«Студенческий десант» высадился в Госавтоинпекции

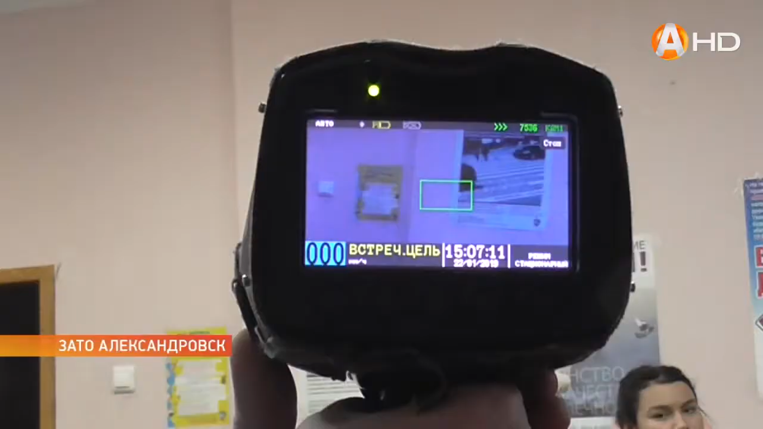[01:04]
рассказали об основных технических средствах, помогающих сотрудникам выявлений нарушителей на дороге.